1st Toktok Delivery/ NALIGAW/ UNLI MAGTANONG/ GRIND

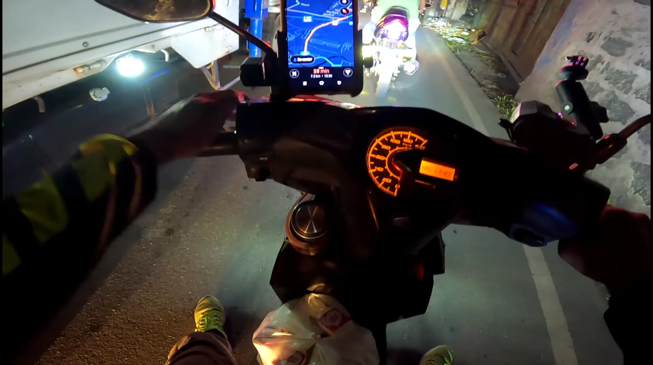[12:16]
Pakita nyo na ha, nagkukulay orange hanggang sa may maya pa yung kanyang traffic.
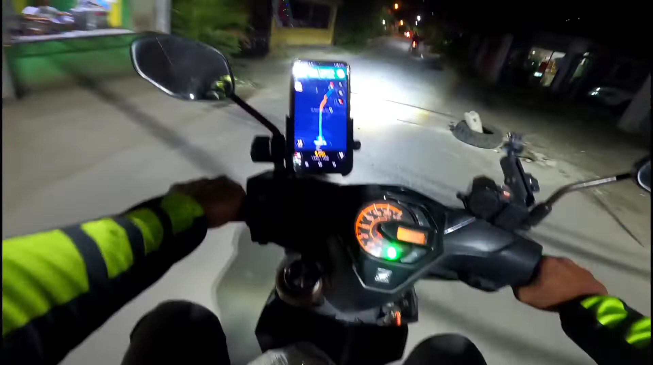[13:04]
At yun nga mga kosa, no? Nakikita ko na yung tagumpay. Nakikita ko na yung pinpoint dun sa ating draft off.
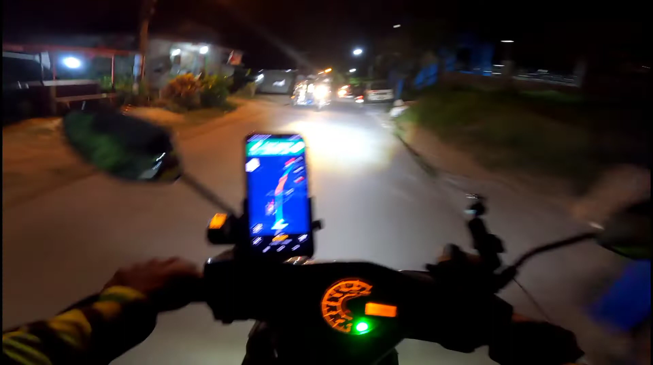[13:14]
So, sana ay sana konting ano yan tayo, konting pagkaharap na lang dating natin dito sa location.
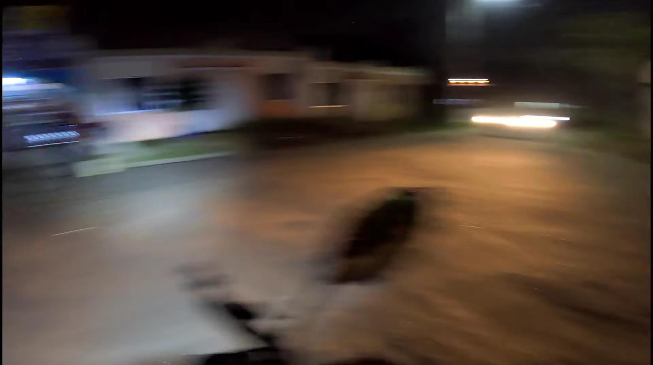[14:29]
Pang-apat na. Po. Uy, maliliit po pala na kalsada dito, no?